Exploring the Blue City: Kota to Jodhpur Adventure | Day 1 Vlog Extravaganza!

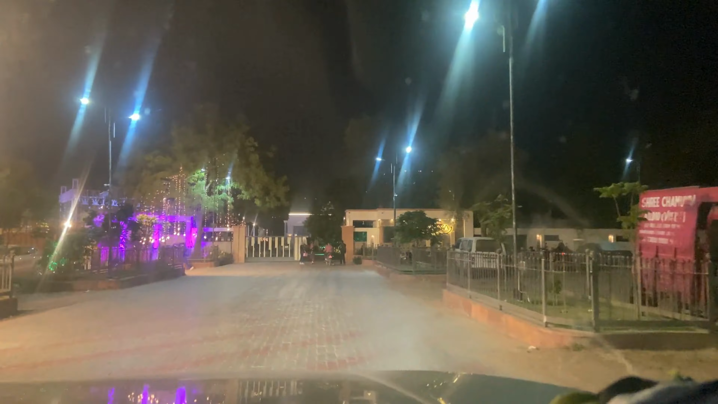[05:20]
ये एंट्रेंस गेट, हमारे आगे कुछ लोग खड़े हुए हैं.